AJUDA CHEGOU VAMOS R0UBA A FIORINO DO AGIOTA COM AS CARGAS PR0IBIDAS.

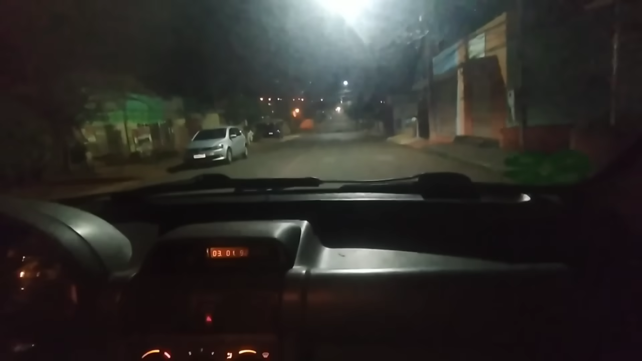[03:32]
Vamos com muita cautela agora Cuidado Porque eu Não sabe o que não é para encontrar Eu vi o carro lá Mas quem sabe Quem está lá, né? Ixi, mano Parece que não está ali, velho Olha lá Mas estava ali? Estava ali, né? É aí que você viu, né? É isso aí mesmo Para meio que do lado ali Vamos ver se não está vindo o carro atrás Não, está de boa Pode ir Para subindo aqui?
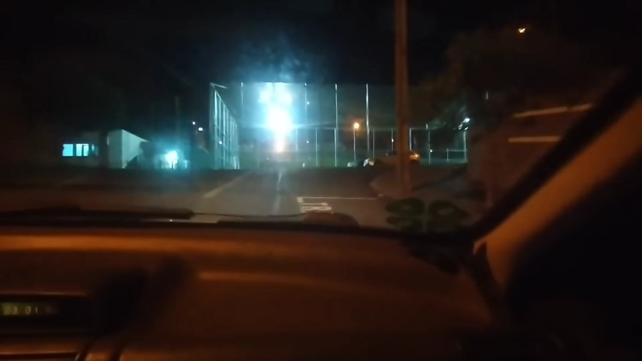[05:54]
Aquilo ali é a fachada Que era a oficina dele ali É?
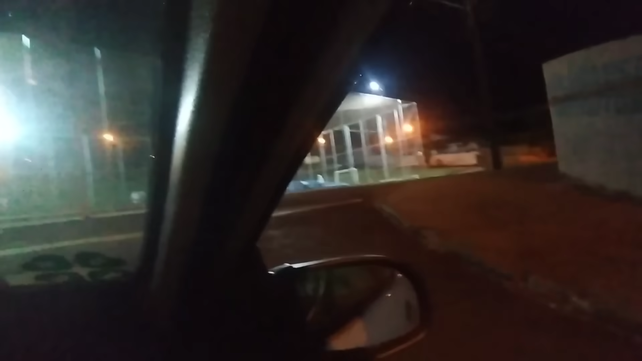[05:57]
É Passa a dama Dá uma olhada Vê se ele está ali Não está Não está
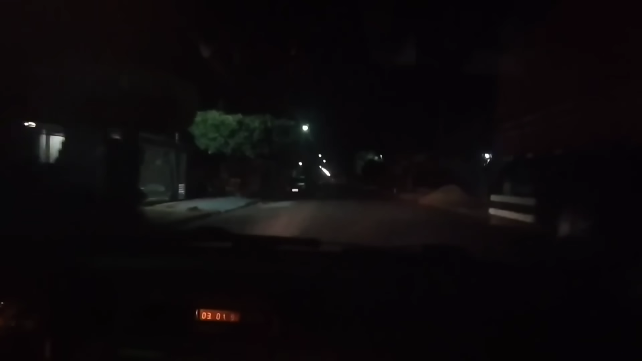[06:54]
Estão vendo lá Está lá Ela é ela mesmo Vamos para a Mike Mais longe aqui Não, vai indo Vai indo Quer passar devagarinho Para nós olhar? Passa devagar Para nós olhar Pode ir Ali, eu falei para você Que ele ia estar aí É ela mesmo É ela mesmo Parece que está com Todas as caixas ali dentro
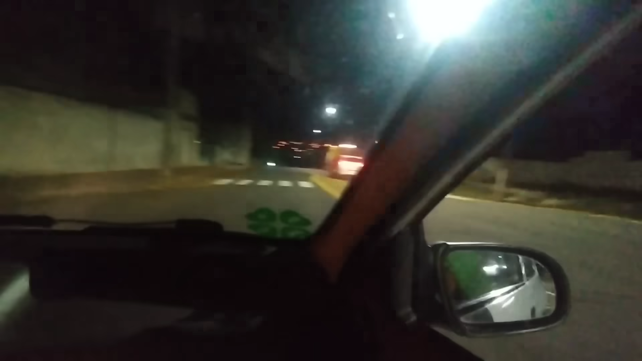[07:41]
Passa devagarzinho de novo Olha lá É ela mesmo Rapaz Sei mesmo Estou te acertando agora Agora é levar ela, filho Então Vai devagar Que eu vou ver Onde que ele está Não sei onde que ele fica parado